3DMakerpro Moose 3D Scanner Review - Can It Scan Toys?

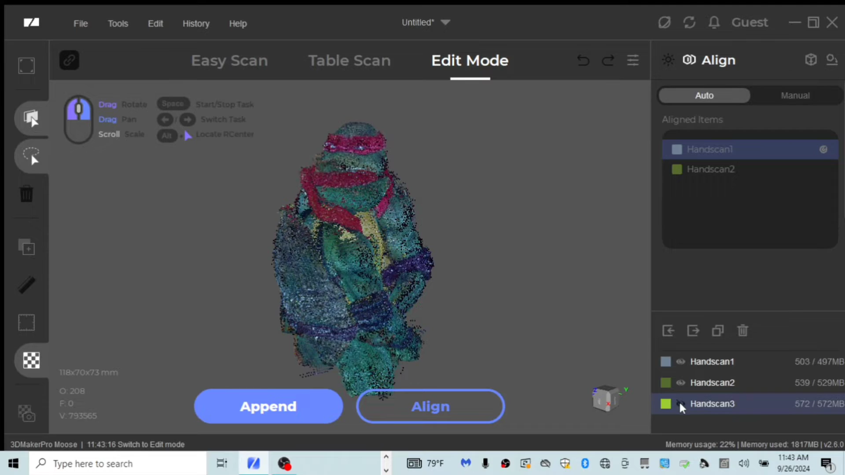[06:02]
And this is all three of our scans. So you basically, you really have to trust the software in order to align this.
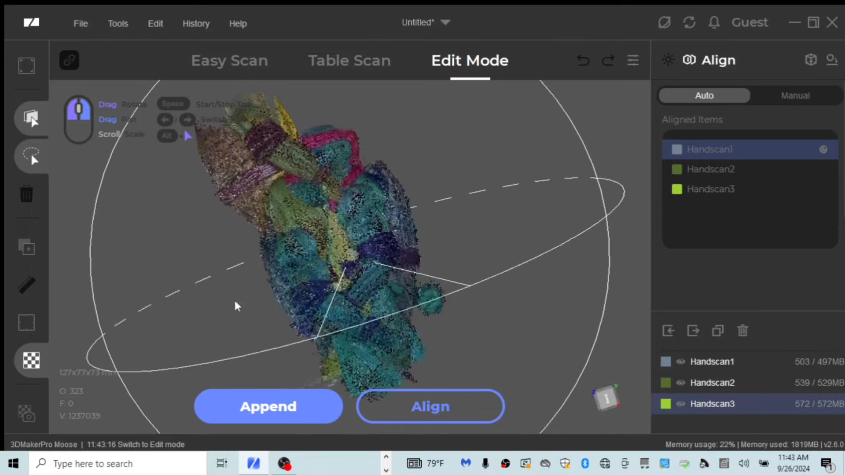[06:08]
I've tried the manual and I've been unsuccessful.
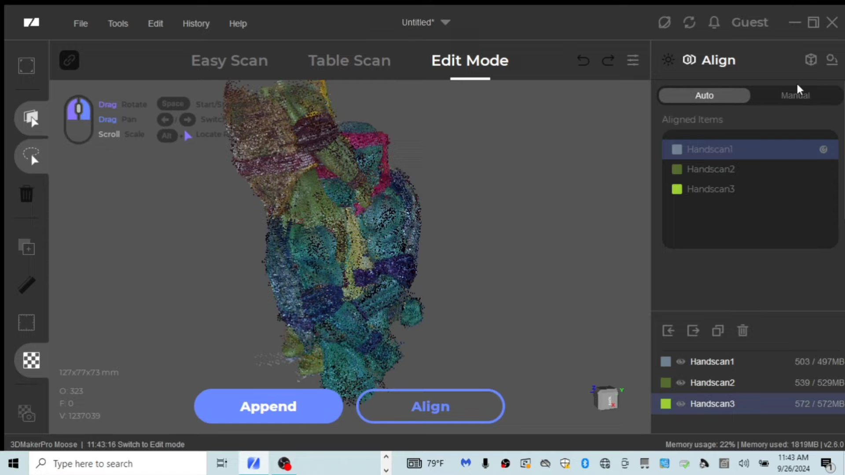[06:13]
I could probably do a little bit more research, but supposedly you can manually align these. I haven't learned it yet. The auto has been successful for me at this point.
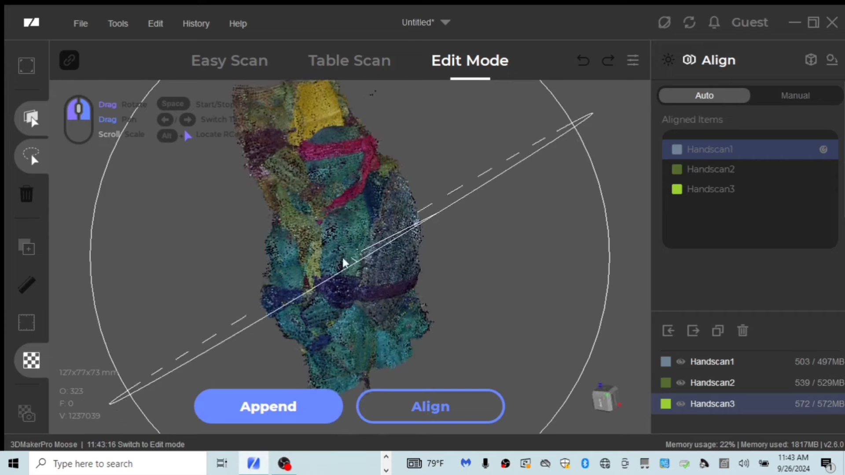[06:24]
We're going to go ahead and try to auto align this and the software should align all three scans and give us one full model. So we're going to go ahead and let it do its magic and let's see how well it does.
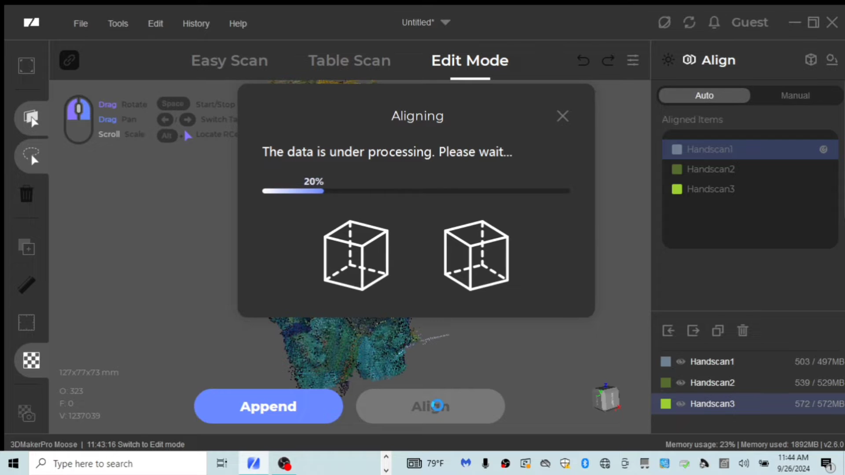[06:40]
Okay. So here we go.
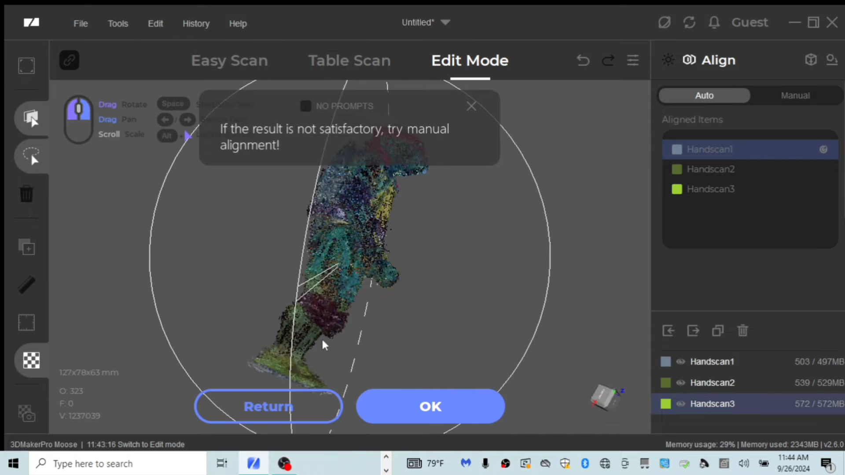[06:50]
We have our three scans aligned.
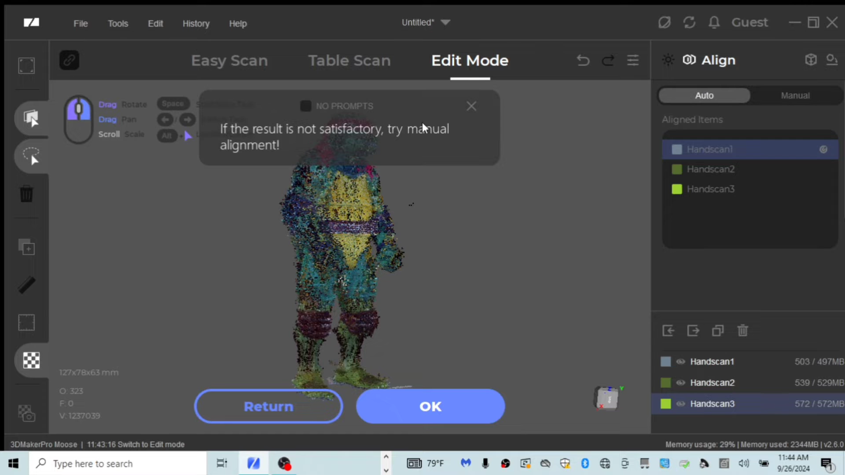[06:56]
It's letting us know if it's not satisfactory to try manual alignment, but to be honest, it looks like it aligned it pretty well.
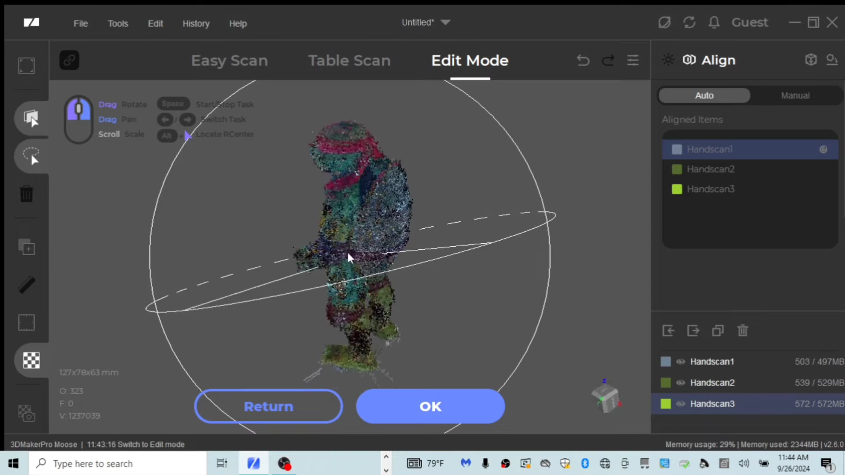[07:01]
At this point, we want to process our three scans now that they're aligned and let's see how our model turns out. So let's go ahead and do that. You go ahead and name, uh, whatever it is.
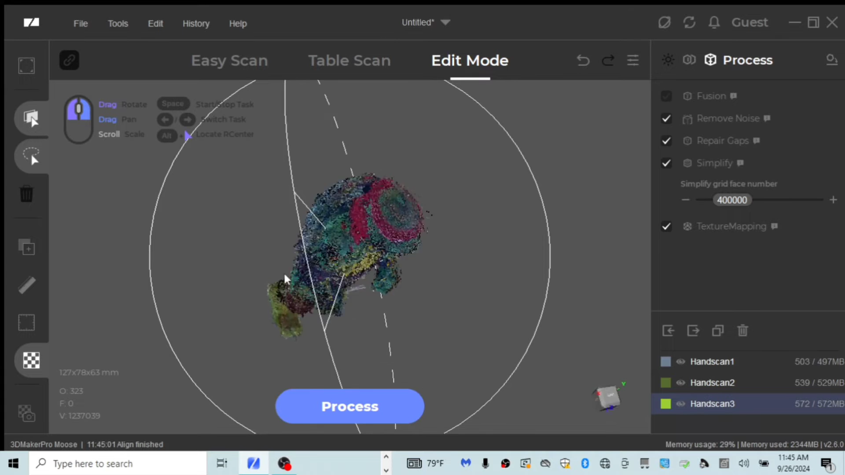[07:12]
I'm going to put TMT RAF for my file because it's going to save it for me now.
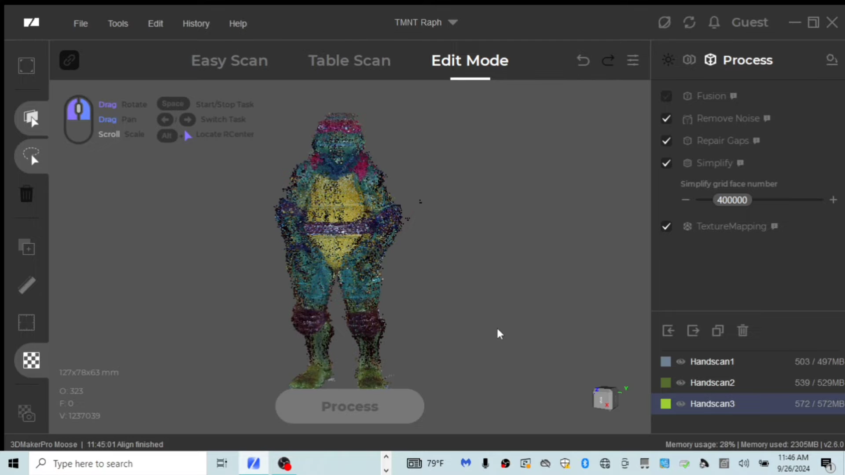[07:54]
All right. So it's all processed and it's asking us if we want to export our process data now.
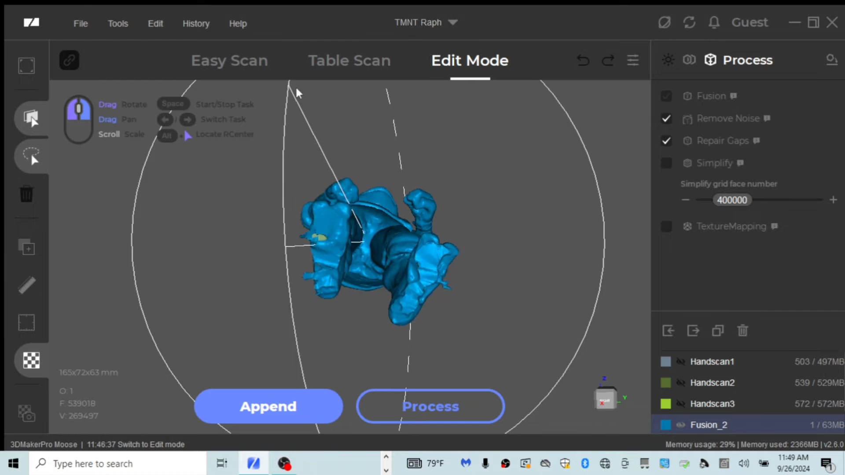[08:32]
Uh, you really, I don't even think I need to clean that up.